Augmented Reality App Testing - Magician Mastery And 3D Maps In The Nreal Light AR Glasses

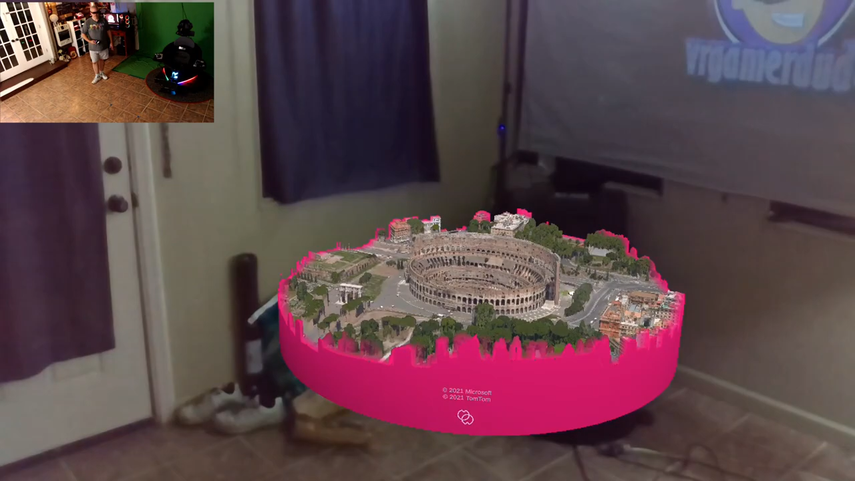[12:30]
But, kind of going back to what I just said a minute ago. The Google Maps would be so much more detailed.
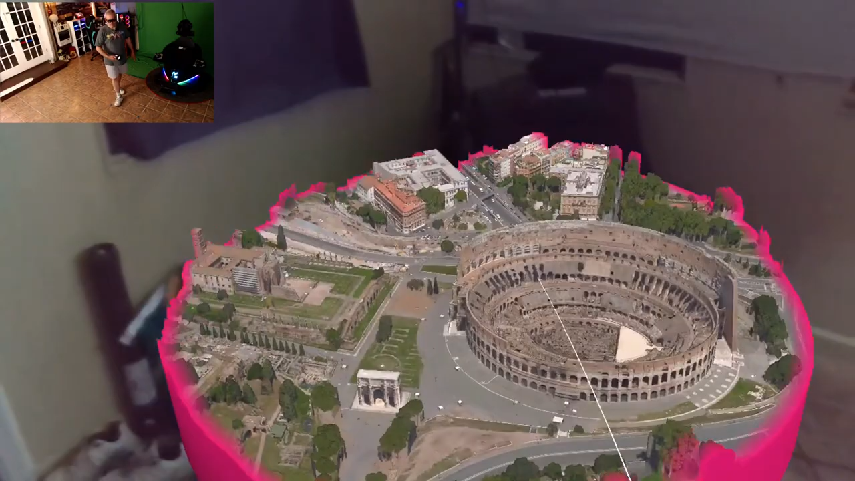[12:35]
Bing Maps are neat. I mean, don't get me wrong. It looks okay.